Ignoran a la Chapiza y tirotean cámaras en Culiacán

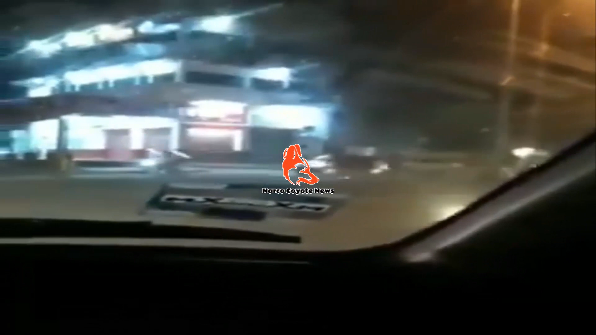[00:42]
mejor conocida como La Canasta, en Boulevard Francisco Madero, entre Avenida Insurgentes y Lázaro Cárdenas.